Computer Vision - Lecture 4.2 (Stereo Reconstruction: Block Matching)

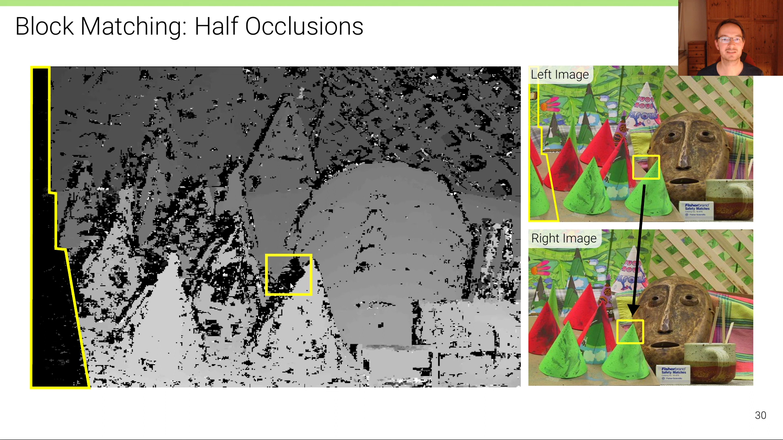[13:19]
then for these pixels on that mask, of course, we can't find a correspondence, and so we can't estimate disparity for those. Here's an illustration of this half occlusion.
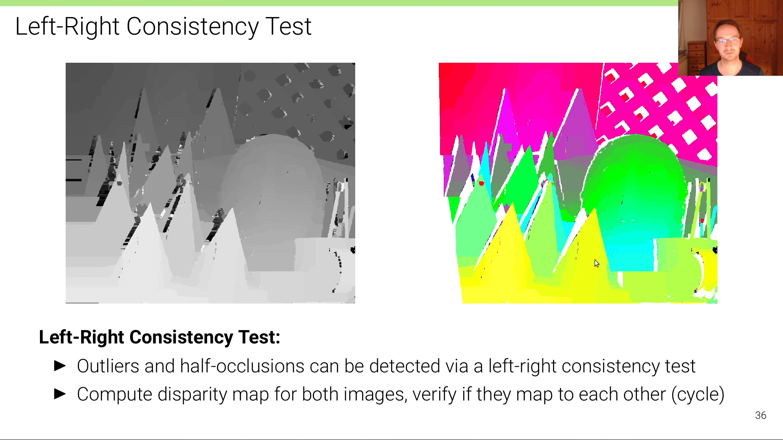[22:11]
And so you can see here that it's relatively easy to actually detect these occluded regions using such a simple and also fast to compute cycle consistency or left-right consistency test.